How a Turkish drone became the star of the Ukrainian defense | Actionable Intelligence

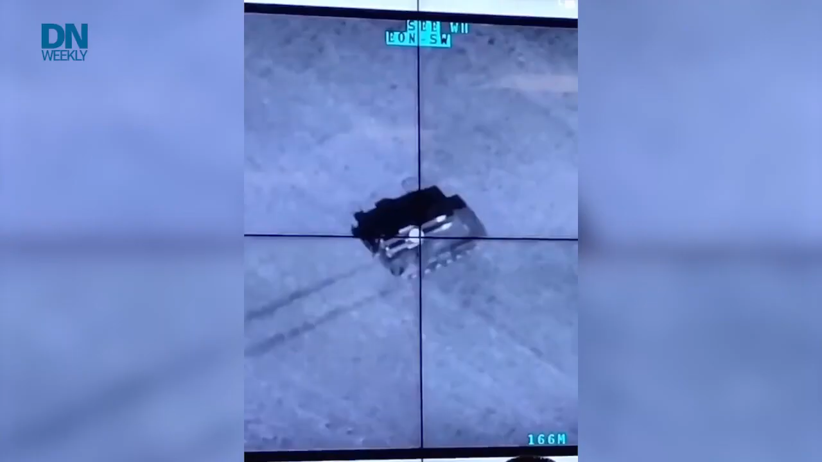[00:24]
You may have seen video online of it blowing up Russian tanks and anti-aircraft assets among other targets.
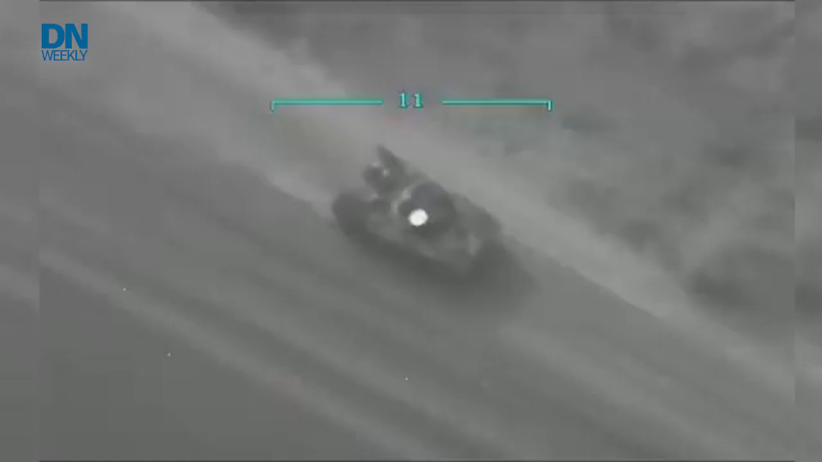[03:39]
There are so many videos on the internet of the vehicles or main battle tanks.